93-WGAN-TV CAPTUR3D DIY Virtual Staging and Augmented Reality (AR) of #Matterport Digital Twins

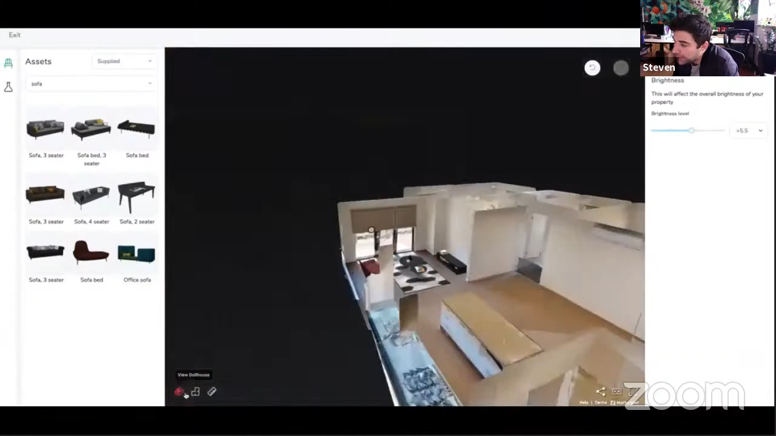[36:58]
So as you jump out, you can see it in the 3D model, sitting in situ, fantastically positioned within the space itself.
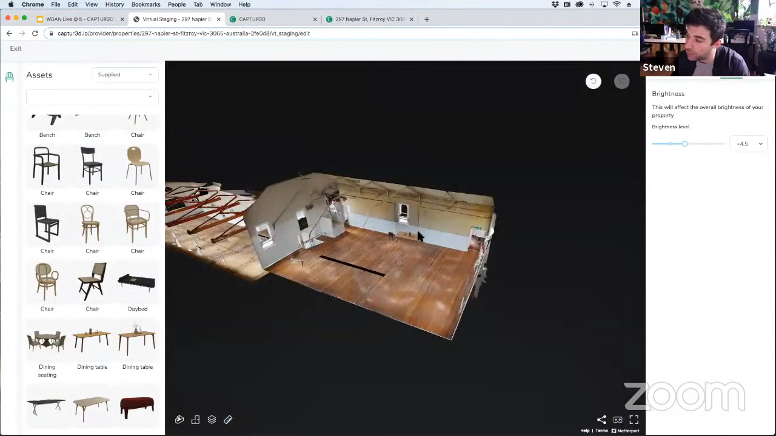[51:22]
As you can see, I'm lighting and I'm dropping it forward. And you can see the shadow. Steven, a few questions just on what you've done so far.
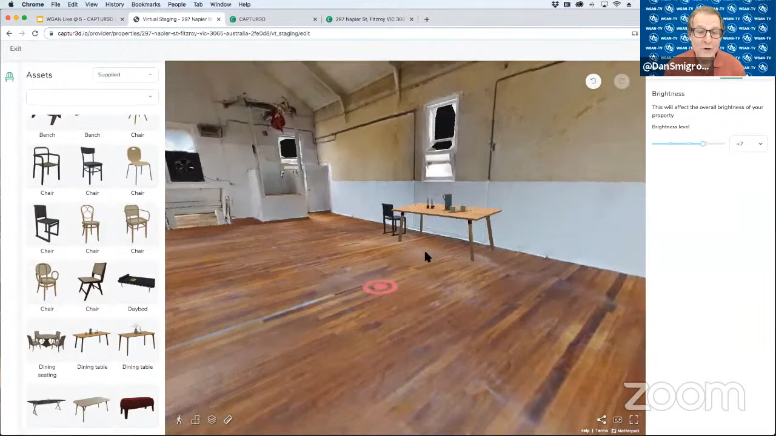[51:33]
So, when you bring in furniture for the first time, is it already at what I would consider the proper scale for that chair and table? Yeah, it's a really good question. And sorry that I missed it.
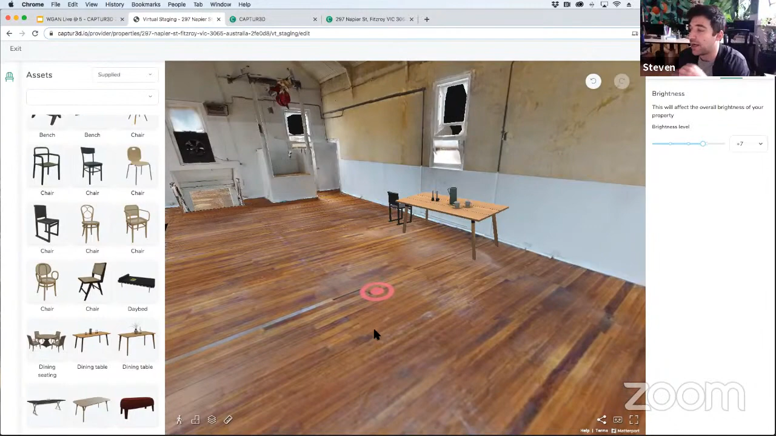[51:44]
So, our team's worked very hard on making all of the assets world scale. And so, this is going to be one of the biggest problems when you upload your own assets. The size of them could be quite different. And so, every time you click on an asset, so let's bring in a footstool, you'll see that it's correctly proportioned to the assets around it.
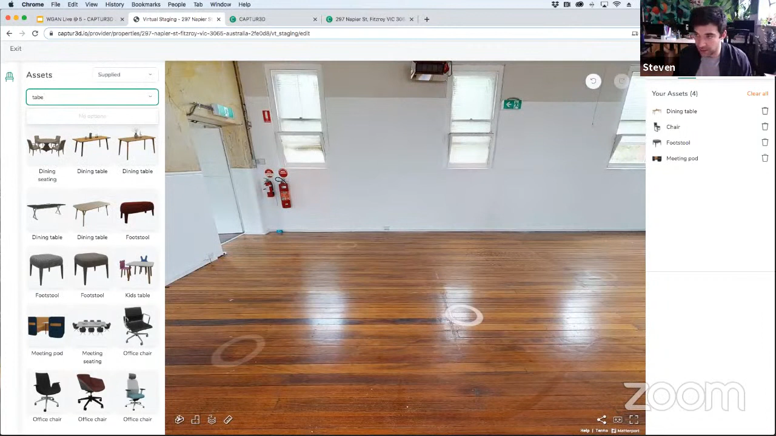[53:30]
We'll start with the table, because then you can, we'll put the rug underneath it. That's what I'm trying to understand. It's like, if I put the table down first, and then I decide I need a rug, is rug going to cover table?
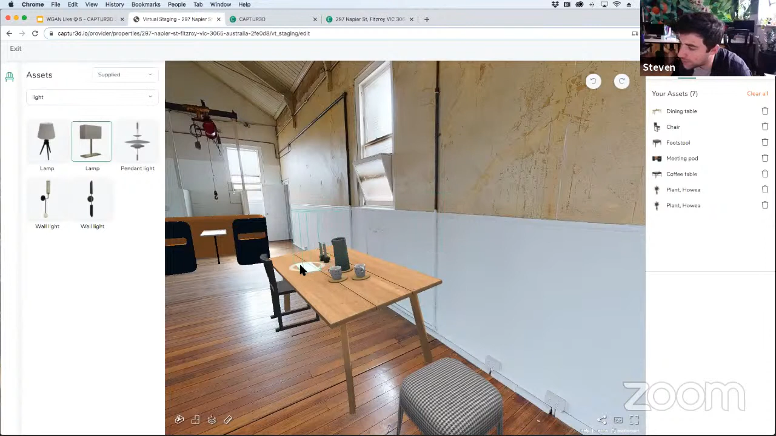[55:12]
So, it picks up the table plane as well. Okay. So, it does. To me, that's sort of like snapping to the right place. Yeah. And so, I can just place it on that just like that.
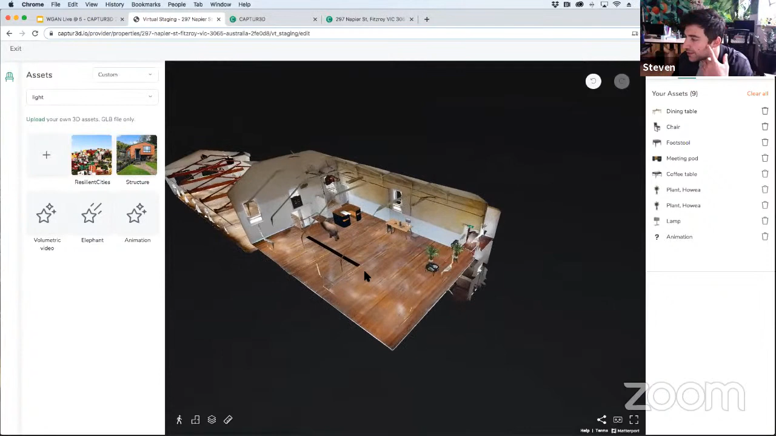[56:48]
As I come through here, it's going to continue to move even in the 3D model. We do a lot of creative pieces with this sort of thing.
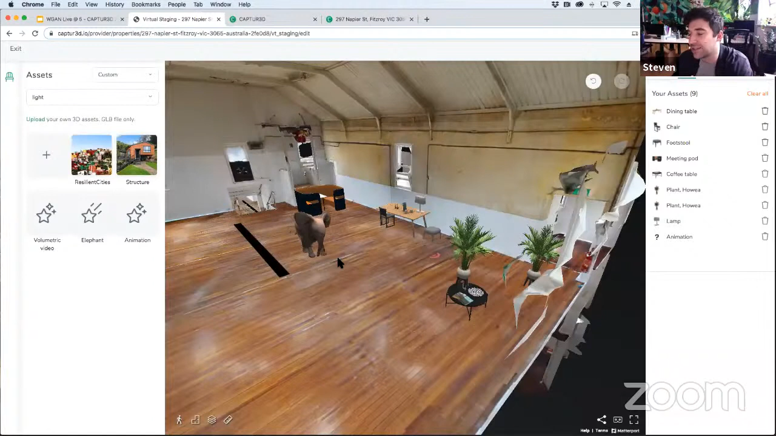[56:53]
Again, this could be your couch. It could be a coffee table. But I'm showing just the extent in which our engine is capable at this point in time.
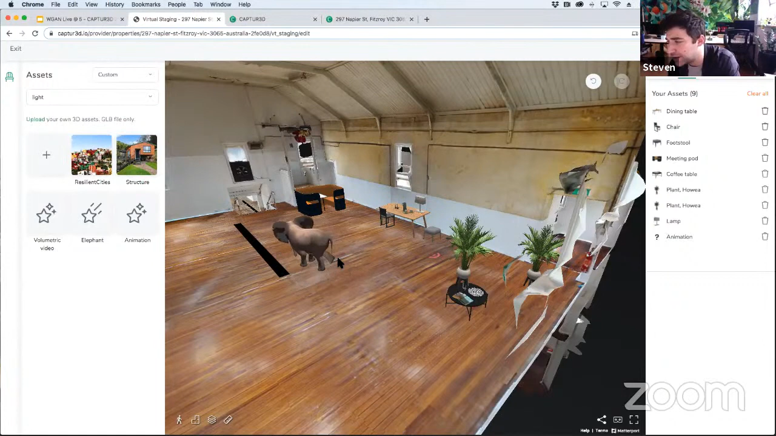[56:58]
Even the lighting. Well, at this point, we really ought to talk about the elephant in the room.
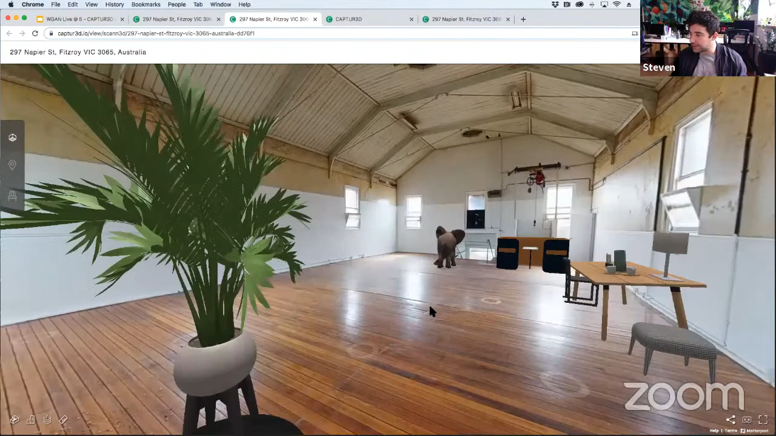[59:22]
Our elephant's in there, running around. As I move over with the lighting conditions, we've got two different plants here. I should have staged this a little bit better. I apologize. I was too caught up in our conversation and just realized I've put assets in different areas.
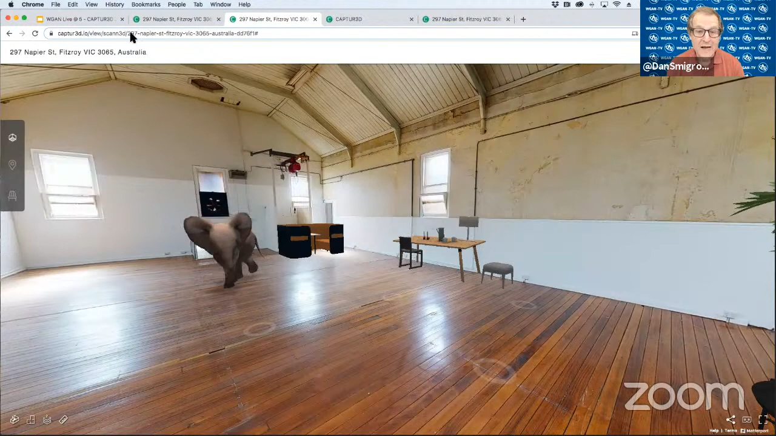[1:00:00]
And I presume I can go back to this space at any time and edit the staging.